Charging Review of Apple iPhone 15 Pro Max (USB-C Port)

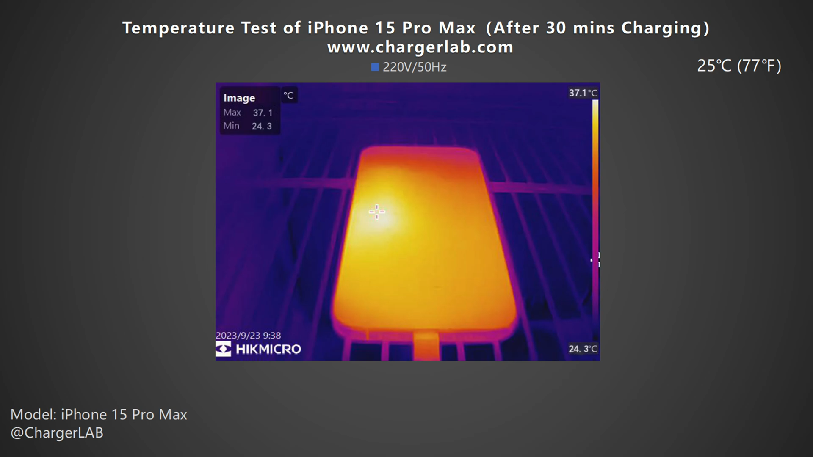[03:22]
On screen: max 37.1°C, min 24.3°C, scale top 37.1°C, scale bottom 24.3°C
The back is slightly higher at 38 degrees Celsius. After 30 minutes, the highest temperature on the front increased to 37.1 degrees Celsius. And the back is 38.9 degrees Celsius. Surprisingly, after 60 minutes, the highest temperature on the front dropped to 29.3 degrees Celsius.
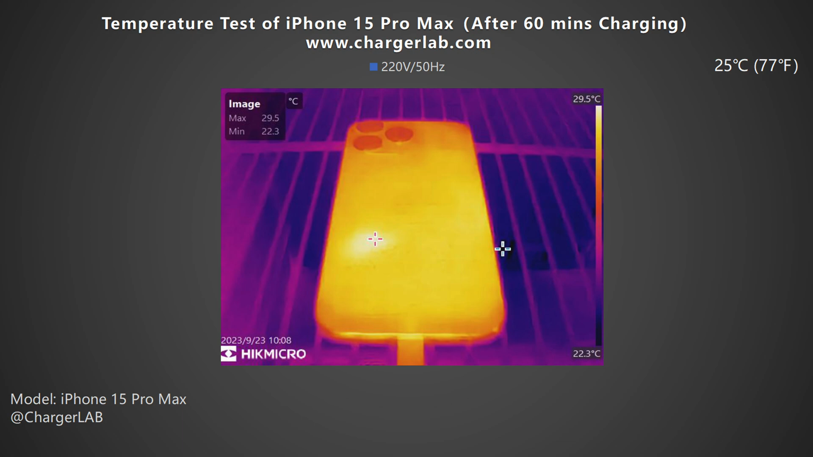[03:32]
On screen: max 29.5°C, min 22.3°C, scale top 29.5°C, scale bottom 22.3°C
And the back is 29.5 degrees Celsius. From this bar graph, the highest temperature is about 38 degrees Celsius at 30 minutes.